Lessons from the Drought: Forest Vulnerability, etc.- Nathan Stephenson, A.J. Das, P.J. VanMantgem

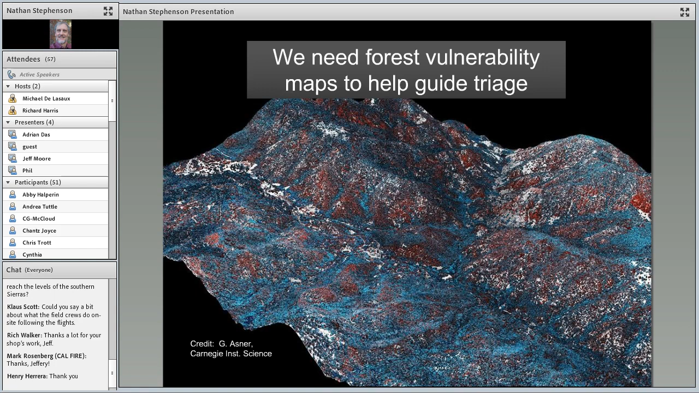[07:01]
So that brings us to our need to get forest vulnerability maps.